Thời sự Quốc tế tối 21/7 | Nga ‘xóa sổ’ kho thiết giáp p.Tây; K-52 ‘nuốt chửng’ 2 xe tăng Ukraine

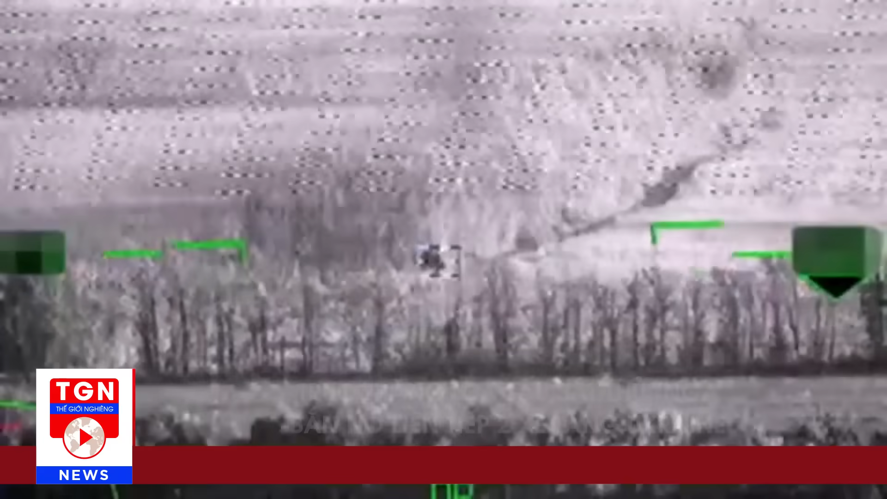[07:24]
Đoạn video cho thấy, khi hai bên đang giao chiến, chiếc K-52 đã phóng tên lửa chống tăng VK-1 nằm vào một xe tăng của Ukraine.
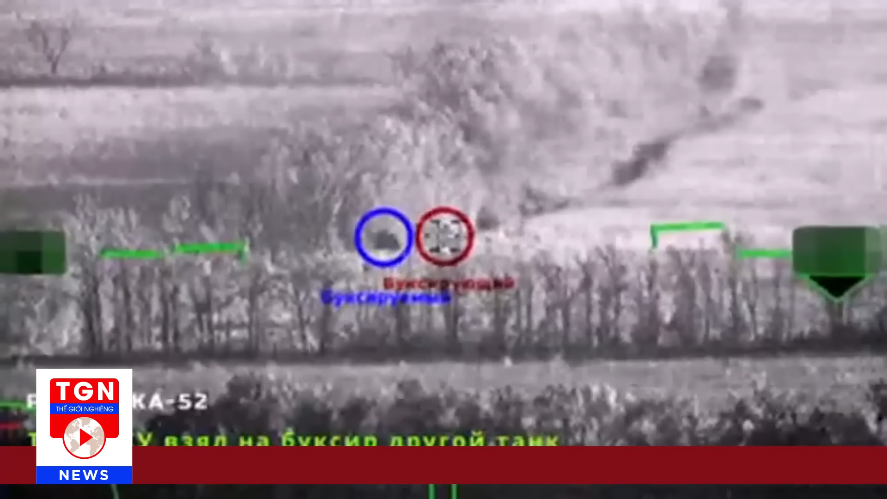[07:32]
Vũ khí này đã bị hỏng Ukraine sau đó quyết tâm giải cứu xe tăng bằng cách điều chiếc thứ hai ra tiền tuyến để sơ tán chiếc bị hỏng Tuy nhiên,
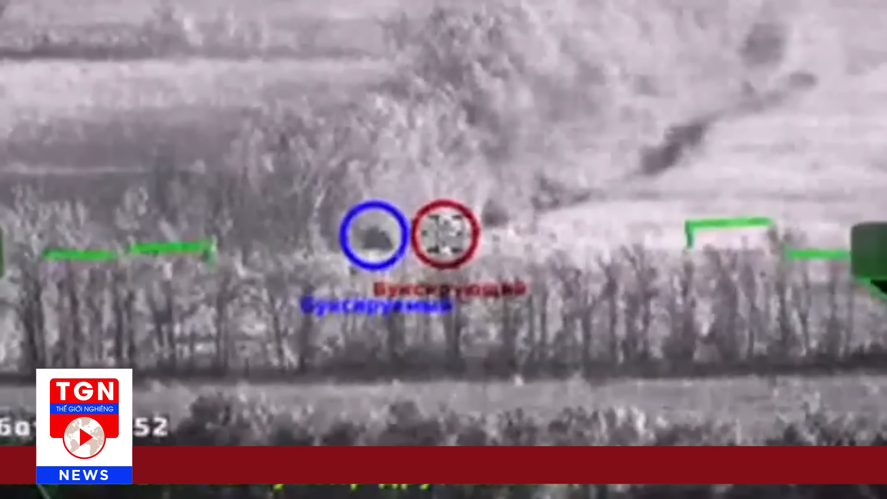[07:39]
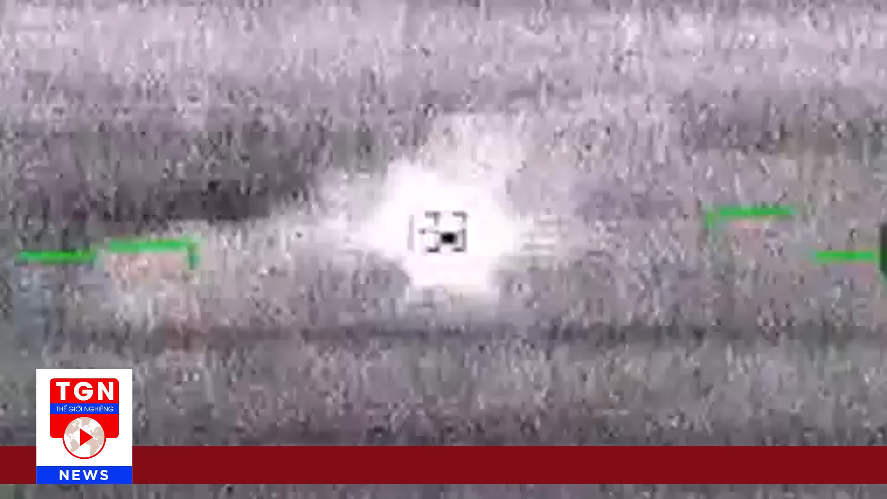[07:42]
trực thăng Nga tiếp tục bắn tên lửa VK-1 thứ hai vào mục tiêu mới Kết quả là cả hai xe tăng của Ukraine đều bị vô hiệu hóa trong cuộc đối đầu Trong thời gian qua,
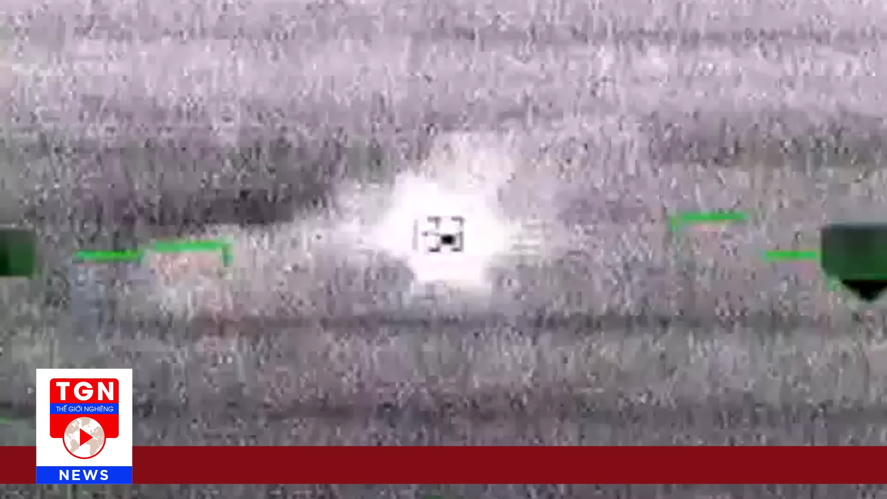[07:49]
các trực thăng K-52 của Nga đang gây ra thiệt hại không nhỏ cho lực lượng tăng thiết sáp của Ukraine Các hình ảnh từ hiện trường cho thấy, trực thăng sát thủ của Nga phóng tên lửa chính xác phá hủy các đoàn xe quân sự của đối phương,
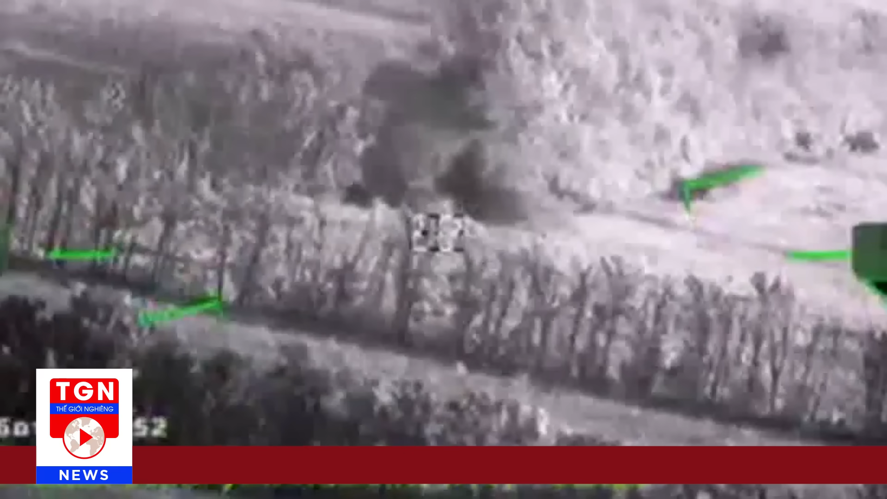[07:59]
gây ra thiệt hại nặng Theo Eurasian Times,